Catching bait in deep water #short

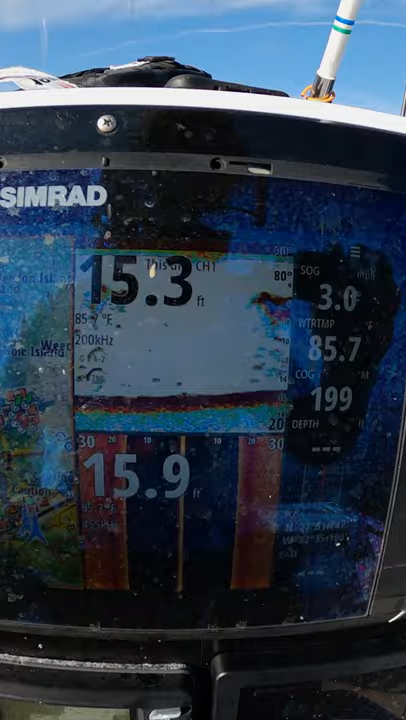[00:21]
On screen: water 85.7°F
That's what you guys want to see You want to see that big mark?
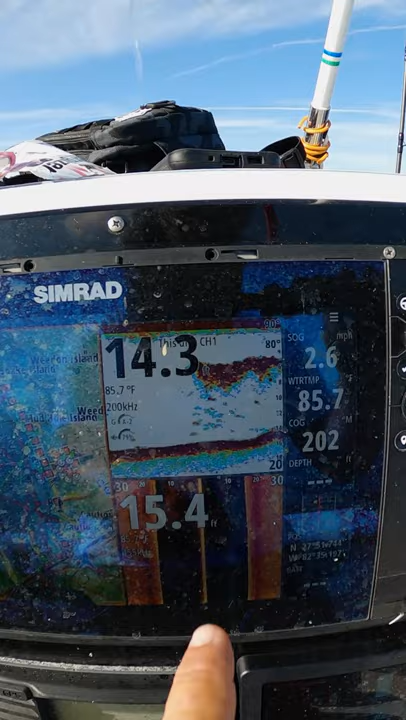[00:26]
On screen: water 85.7°F, speed 2.6 mph
There's bait to my left. There's bait to my right And there's bait dressed directly below me.
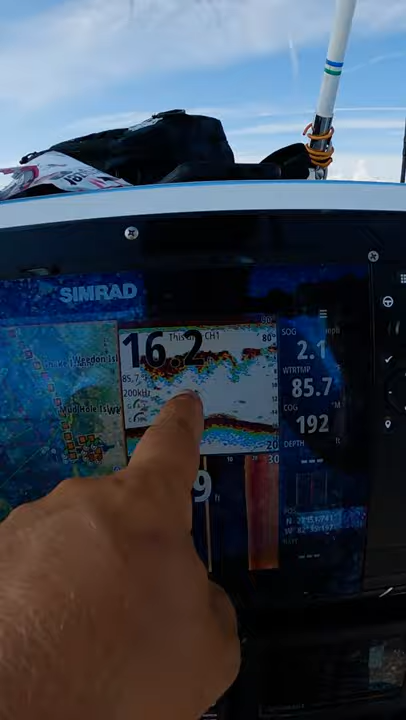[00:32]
We're gonna see if we can't catch some greenbacks